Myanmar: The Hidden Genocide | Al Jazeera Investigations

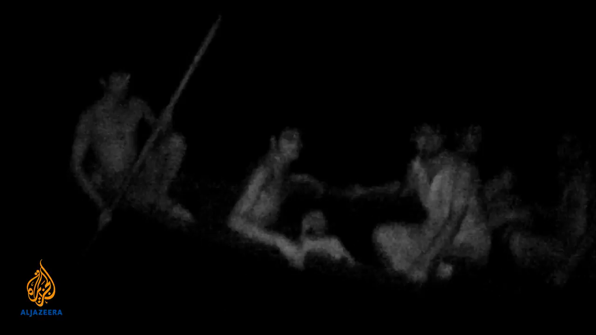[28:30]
Within a month, thousands of refugees crossed here, mostly during the night. The refugees bribe the Nasika border guards, who are then prepared to allow the Rohingya to flee to Bangladesh.